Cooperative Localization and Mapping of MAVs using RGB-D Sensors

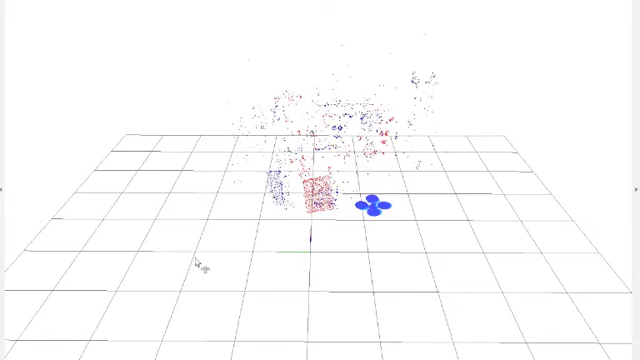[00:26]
A set of descriptors is used by the ground station to merge the different maps. Then, each vehicle can contribute to cooperatively extend the reconstruction of the environment.
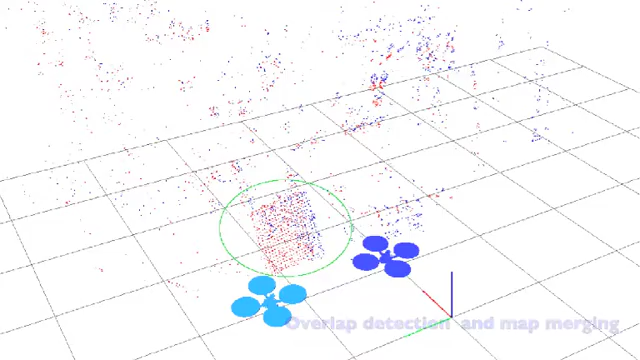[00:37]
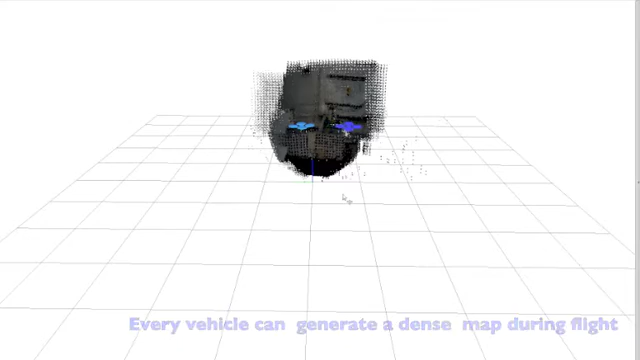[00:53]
Our framework employs a monocular visual odometry algorithm to solve the localization task,
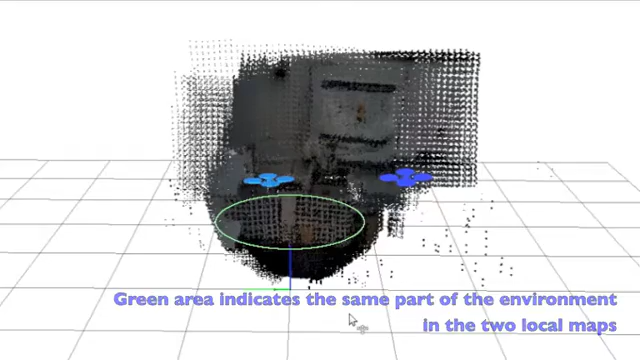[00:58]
while the scaling problem associated with visual information is solved by exploiting the
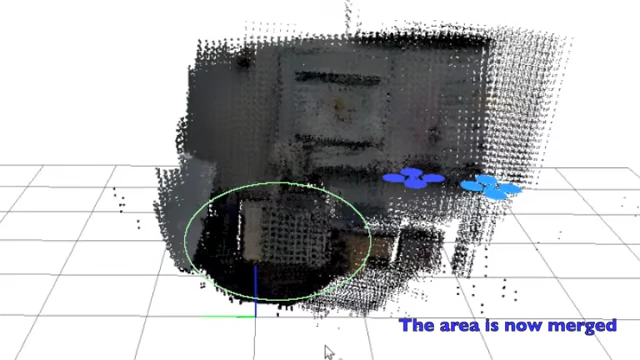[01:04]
disparity image associated with the RGB image.
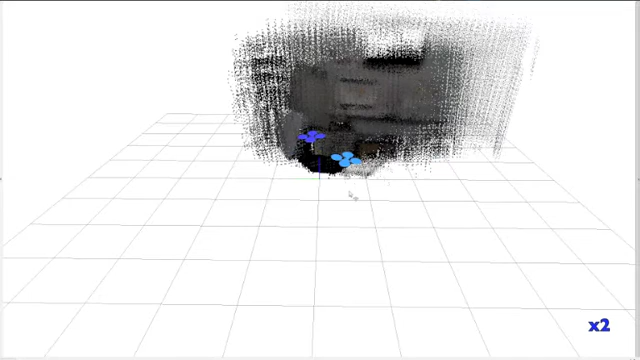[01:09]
In addition to a sparse map, a distributed dense map can be generated by each vehicle with
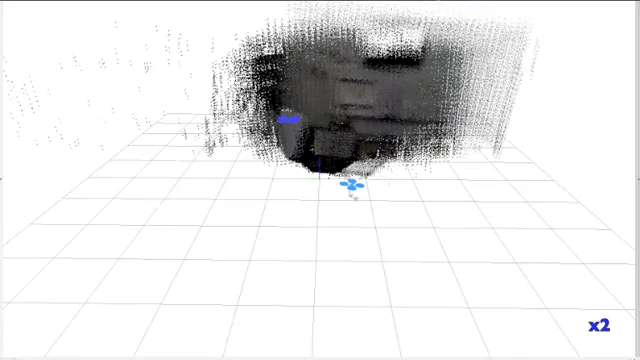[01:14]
dynamic subsampling depending upon the vehicle's distance to surrounding objects and on the vehicle's velocity.
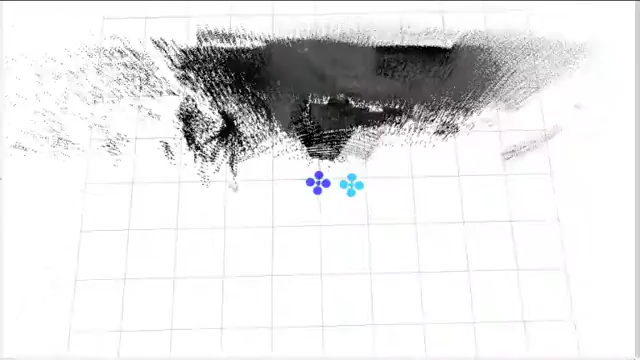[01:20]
Our results show the success of our approach by demonstrating autonomous flight,